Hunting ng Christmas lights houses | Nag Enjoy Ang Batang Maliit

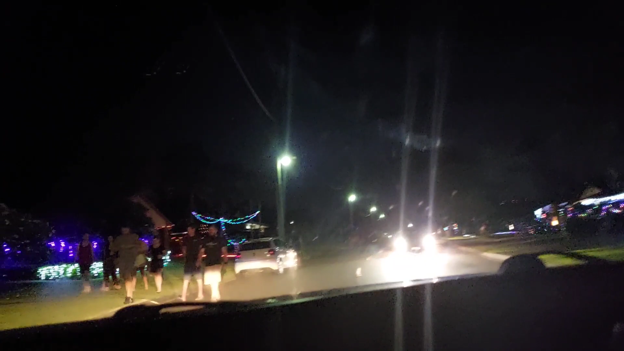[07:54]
May mayroon yung iba, mga simple lang, pero maganda. Ayan, may hearts, may stars. I